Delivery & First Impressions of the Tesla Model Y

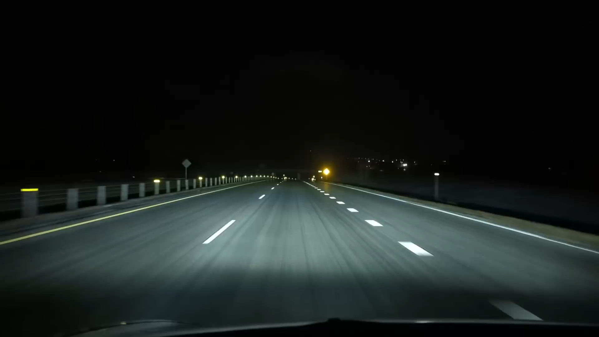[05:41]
The winds picked up on my drive home, and a ground blizzard developed near Guadamingo.